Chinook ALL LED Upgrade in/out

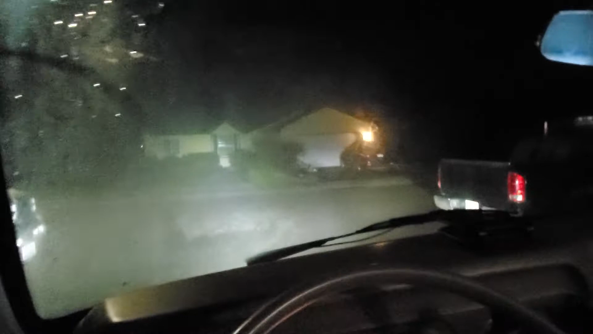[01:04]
Dodge straight, very soft. All right, that's the front camera right there.
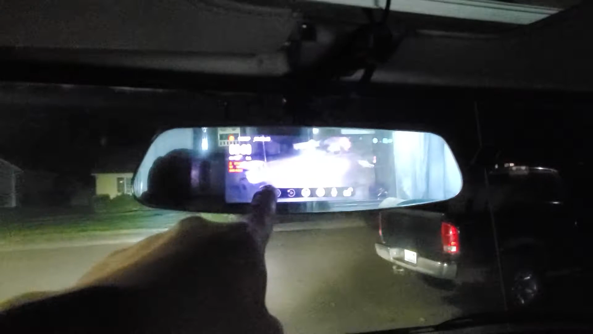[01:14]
You see the house? That's the front.
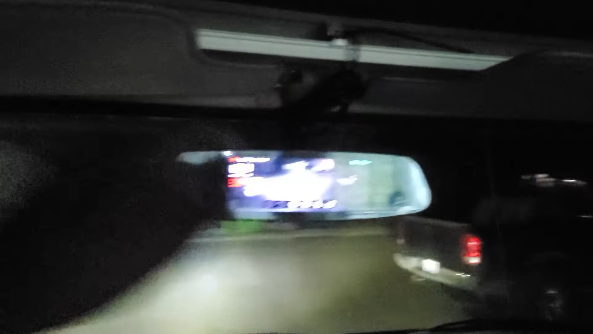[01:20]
And then when you do the backup camera right there, that's the back.